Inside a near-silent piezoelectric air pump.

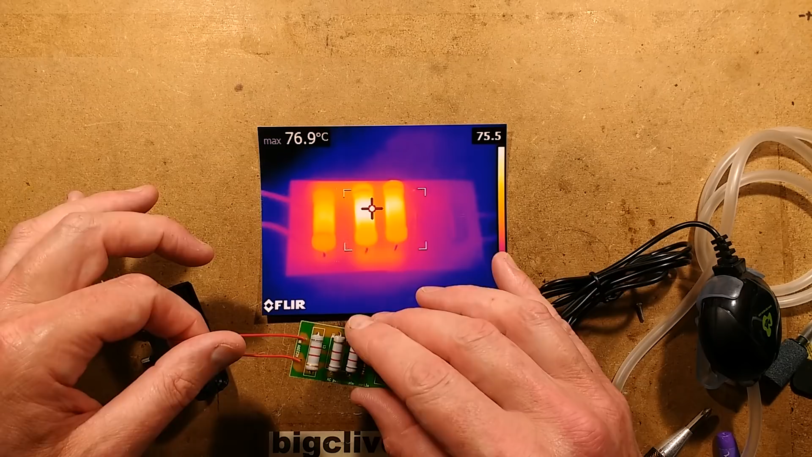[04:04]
On screen: max 76.9°C
They're not being super Pushed the rating of the resistors i'd guess is generous they'd say about you know two or three watts But they're only being run at about half a watt so they don't they get hot Because of just general the nature of resistors
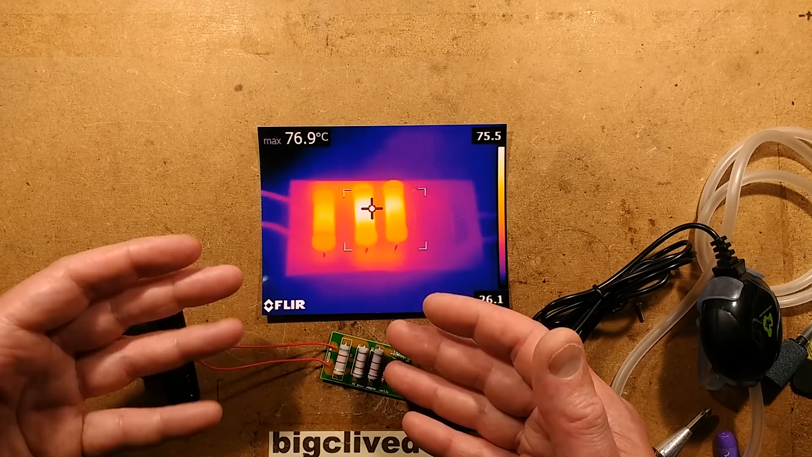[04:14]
On screen: max 76.9°C
with passive cooling They will always tend to get hot before the sort of you get a balance between the radiated and infected heat However,
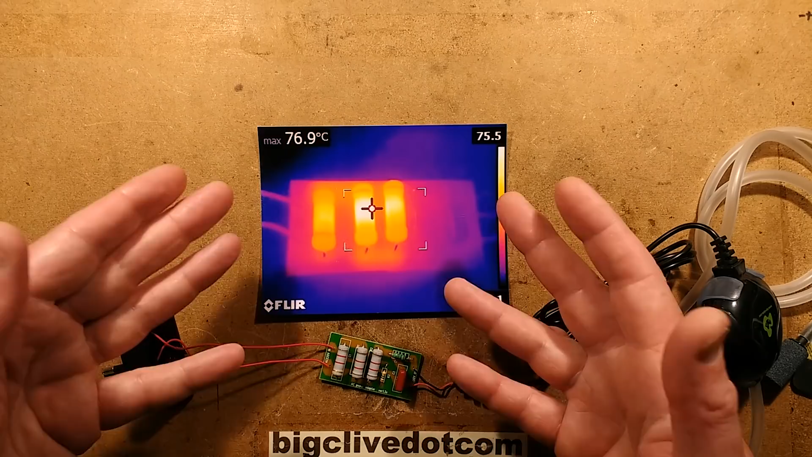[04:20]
On screen: max 76.9°C
that's going to be closed in a little plastic enclosure,